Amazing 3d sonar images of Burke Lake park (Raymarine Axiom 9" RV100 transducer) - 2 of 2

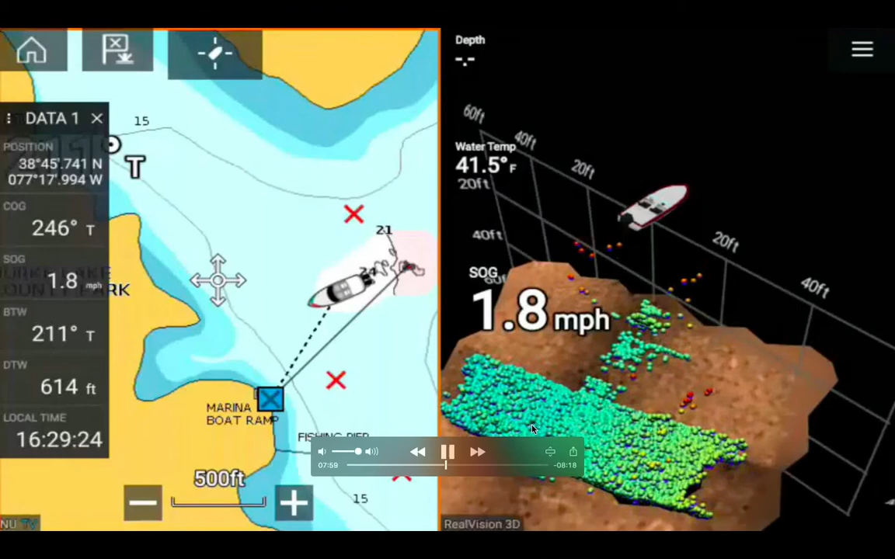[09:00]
On screen: water 41.5°F, speed 1.8 mph
home here you go you know more of floating fish in red color and orange color but more fish actually congregating in the bottom here you know I should probably place a waypoint here you know so you know there's a waypoint arrival warning 600 feet you know don't know what that was about but anyway so I started to drift again 0.6 mile that's why you see this map is actually very interesting it started to show these shakes because I wanted to you know see the 3d so I
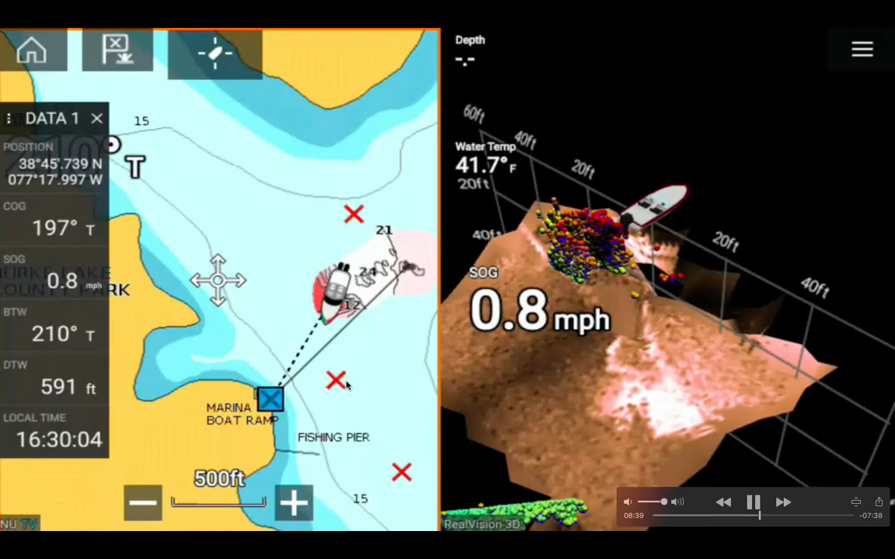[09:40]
On screen: water 41.7°F, speed 0.8 mph
kind of turn the 3d screen around use my fingers to see you know this bulk of fish concentration of fish and by the way I'm about 587 feet away from my destination or boat ramp now I started to pick
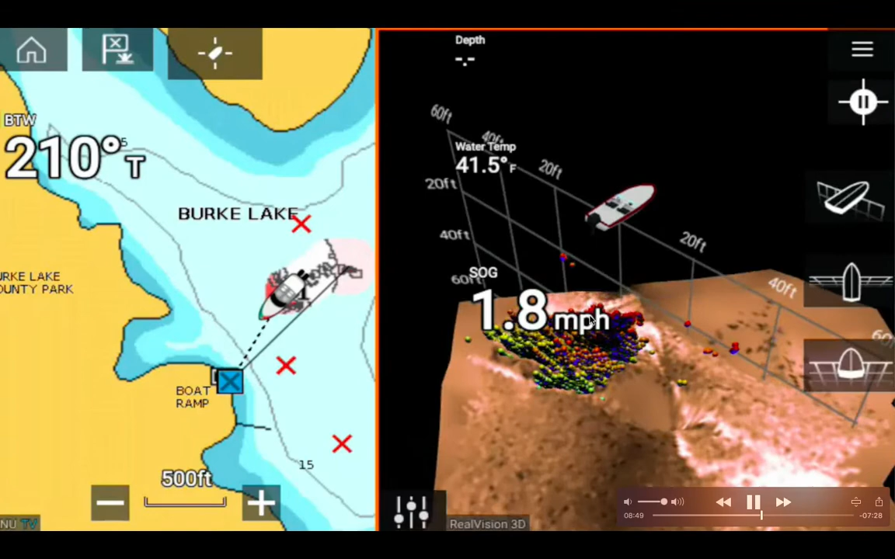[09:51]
On screen: water 41.5°F, speed 1.8 mph
up speed to go home again so you know it's 1.2 one I think I'm playing with the screen that's why I'm speed my speed is down again to 1.6 mile and now the this congregation of fish is to my right of my kayak you know
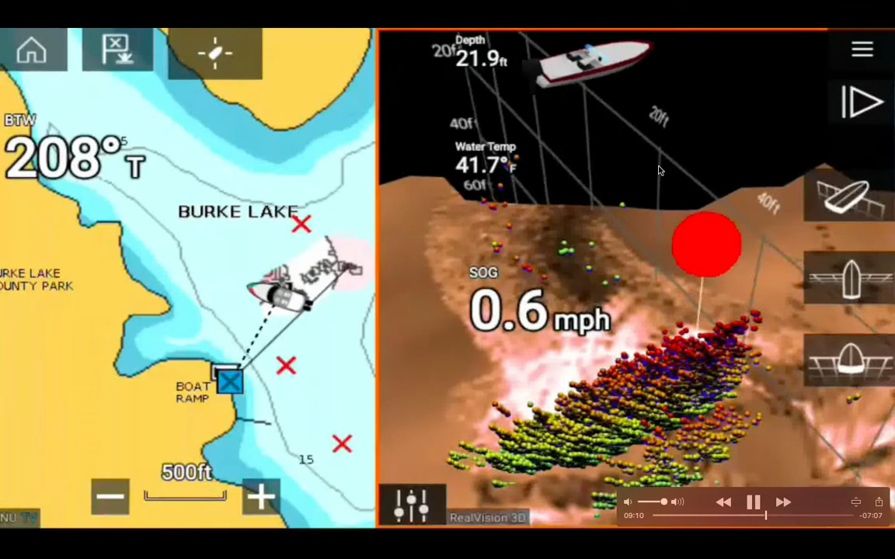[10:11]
On screen: depth 21.9 ft, water 41.7°F, speed 0.6 mph
and okay here we go so I did put a waypoint and this this huge amount of fish
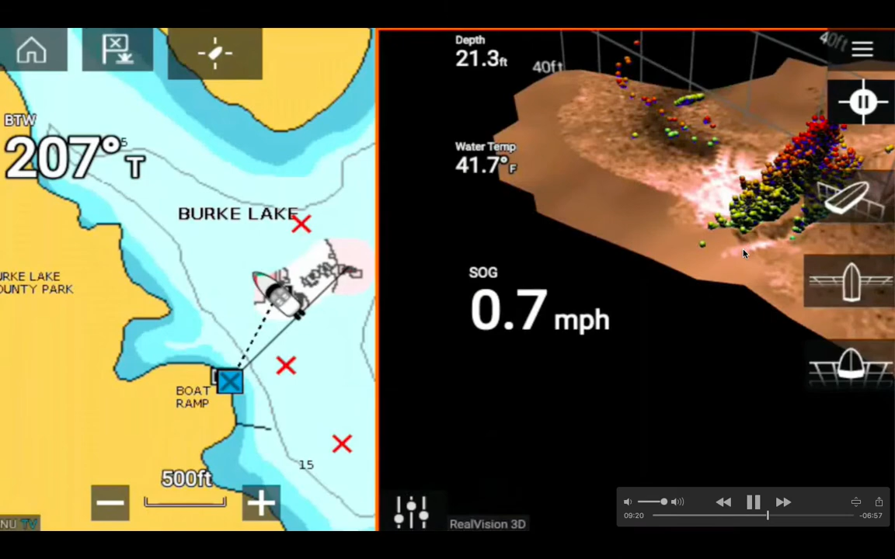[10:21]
On screen: depth 21.3 ft, water 41.7°F, speed 0.7 mph
area you know so this way I can go back to that waypoint next time so now I'm turning my kayak 1.6 miles around you know
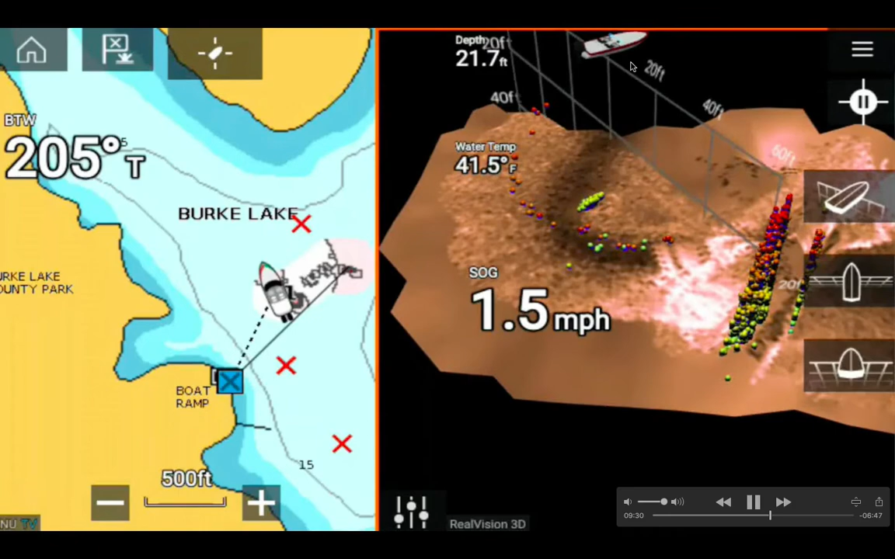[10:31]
On screen: depth 21.7 ft, water 41.5°F, speed 1.5 mph
to try to go back to this area I think I'm not sure but I changed my
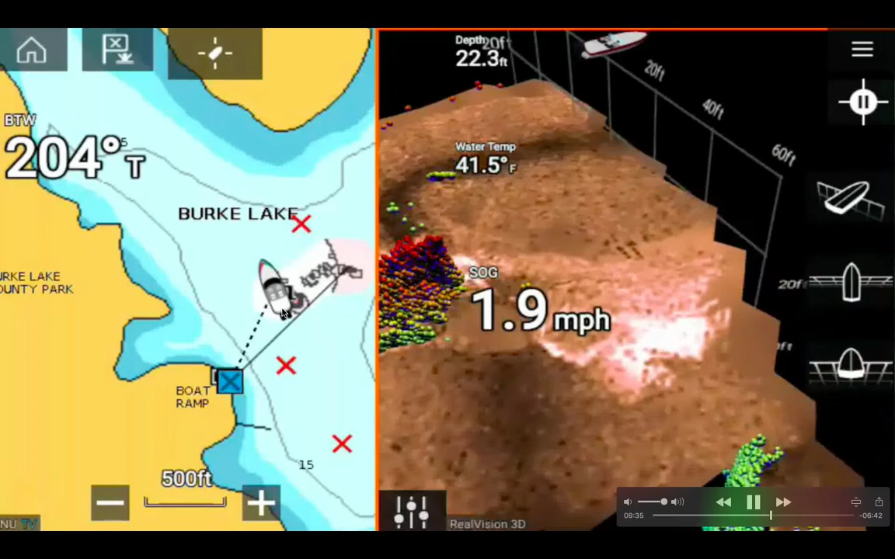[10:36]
On screen: depth 22.3 ft, water 41.5°F, speed 1.9 mph
mind I'm turning counterclockwise you know as you can see my boat here and I started to pick up speed to 2 miles or at a per hour and I'm almost 500 feet from the
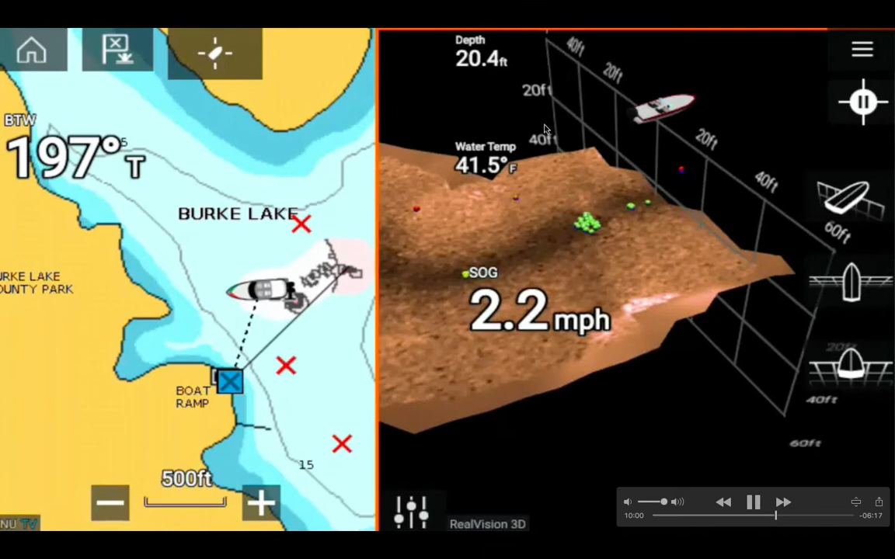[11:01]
On screen: depth 20.4 ft, water 41.5°F, speed 2.2 mph
boat ramp yeah and I'm going back you know speed over the ground is 2.1 mile you can see some fish over here at the 23 feet deep and the two red dots you know it's really cool and the bearing is to wait point is 195 degrees
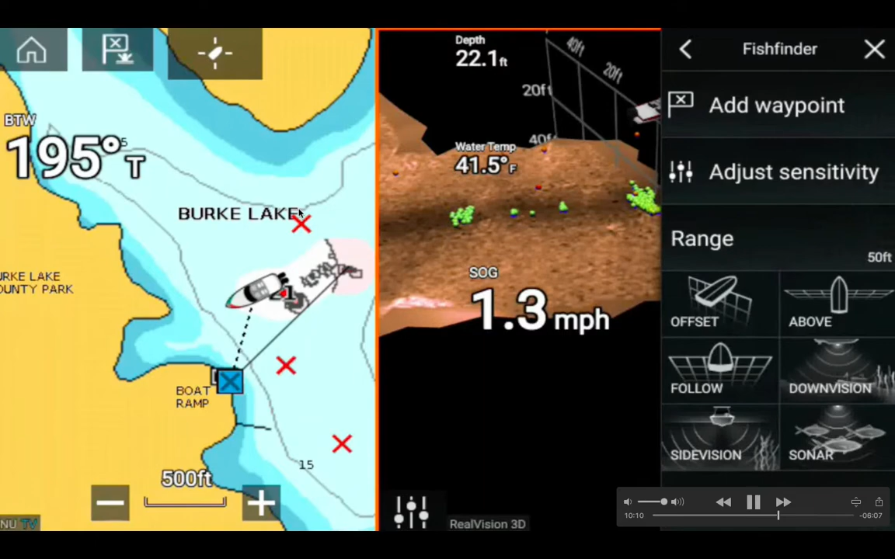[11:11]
On screen: depth 22.1 ft, water 41.5°F, speed 1.3 mph
true so I'm down to 1.3 again so here is all the rainbow target and the data I guess I wanted to change something again oh
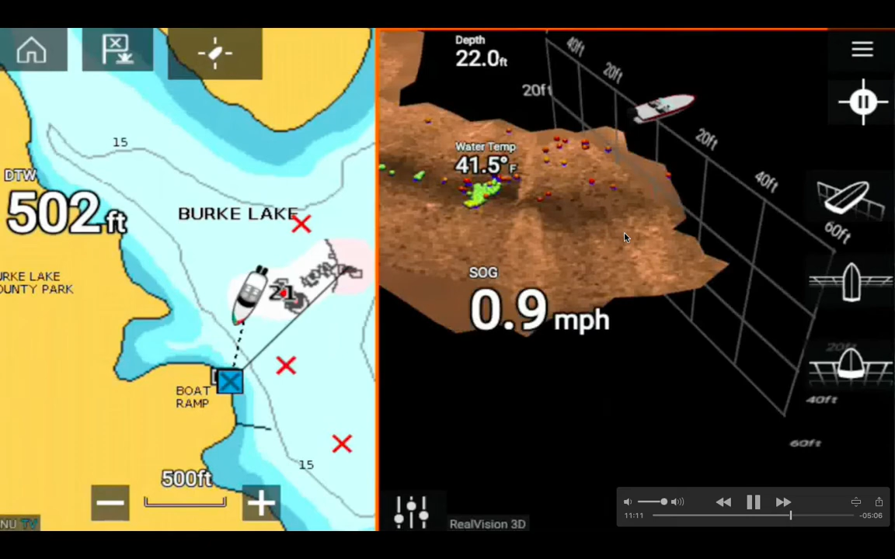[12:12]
On screen: depth 22.0 ft, water 41.5°F, speed 0.9 mph
inch multi function display onto my iphone that's what that app free app was doing so here we go so I'm almost home 469 feet continue to decrease that distance to wakepoint
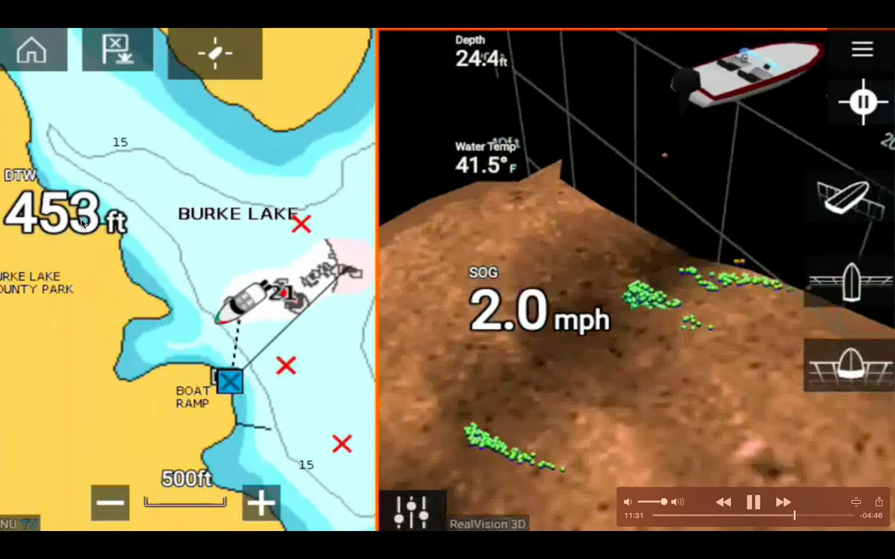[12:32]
On screen: depth 24.4 ft, water 41.5°F, speed 2.0 mph
continue to drop because I'm getting closer to boat ramp and the depth is still 25.8 feet I can see to the right and to the left of my boat and it's very interesting you know all the fish are congregating in the bottom and now the fish are actually to my right you know as I you know see the contour line here 15 feet of water this is contour line of 15 feet of water in in gray
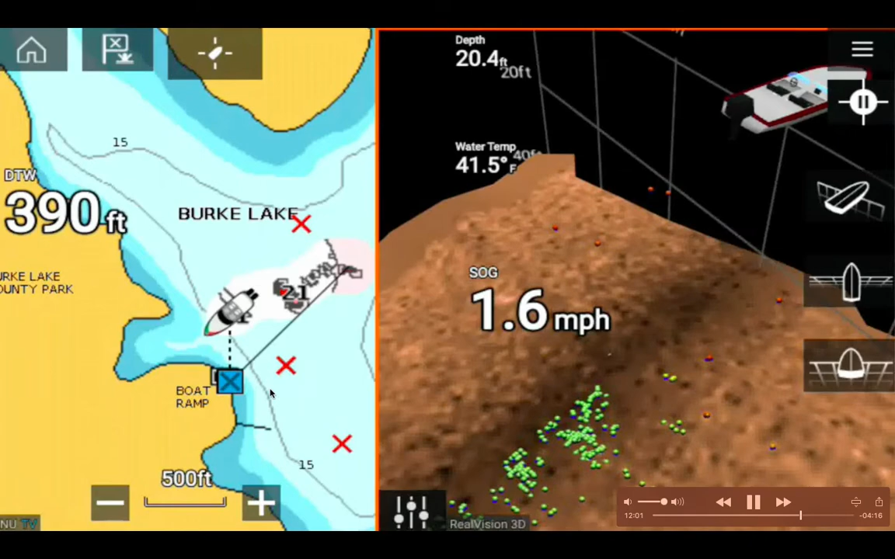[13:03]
On screen: depth 20.4 ft, speed 1.6 mph
color and now I'm only 387 84 feet away from the boat ramp and you know so I'm going back to this and trying to delete something I don't know what I'm trying to delete here